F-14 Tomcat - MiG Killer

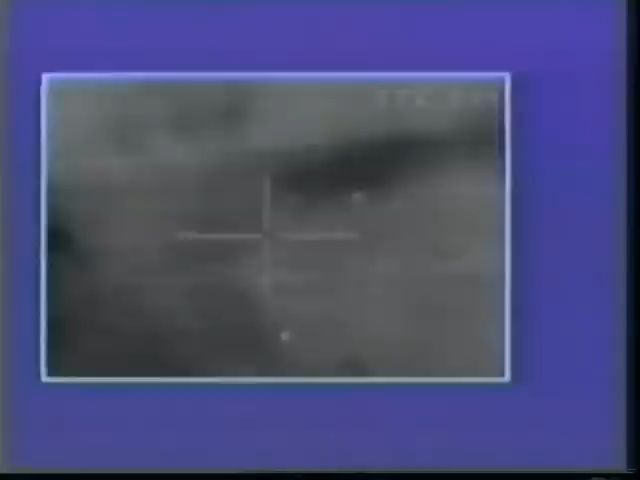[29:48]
Soviet military air transports parked on a runway near Tripoli were easy to find even after the long flight. The FB-111's infrared television recorded the event. All bombs exploded within striking distance of their targets.